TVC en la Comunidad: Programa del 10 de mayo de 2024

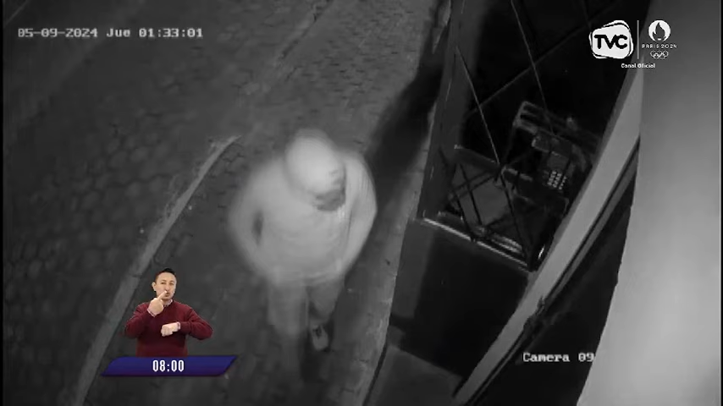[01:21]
Los delincuentes fueron al conjunto residencial. Miraron si es que había alguien en la garita. Nadie. Entonces procedieron. Fueron a la puerta automática, la forcejearon e ingresaron. Van directo a la camioneta 4x4 y la abren. La encendieron, pusieron marcha y escaparon. Fueron tan avezados que uno de ellos esperó en la puerta.
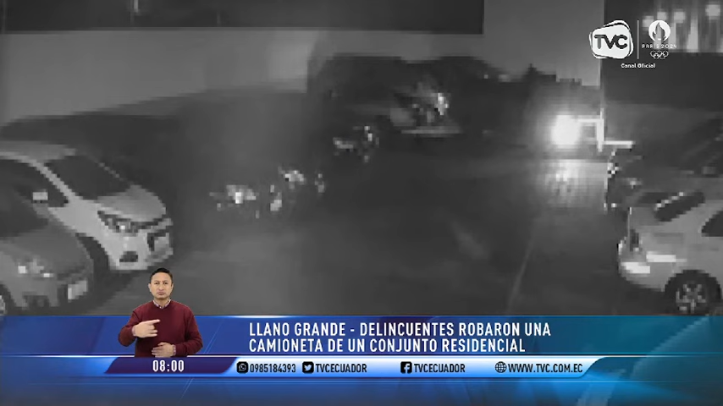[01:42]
Se fueron como si nada. El dueño se dio cuenta, llamaron a la policía. Enseguida los uniformados atendieron la emergencia. Quienes viven allí explican que temen que los zampones regresen. Al parecer, ya estudiaron a la víctima.
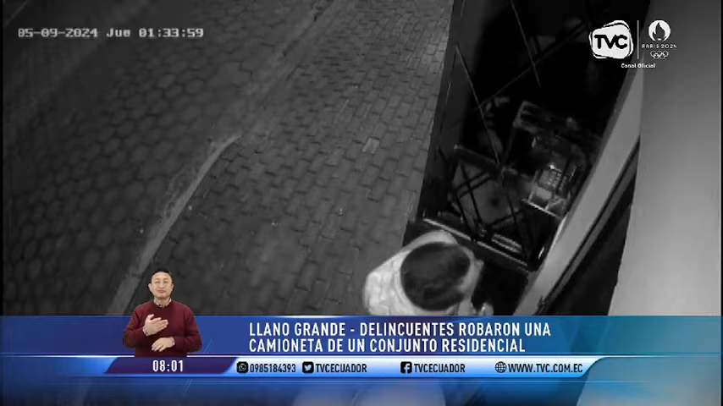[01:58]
O sea, se van como el control del vehículo estaba ahí. Ellos pueden abrir el portón como dueños.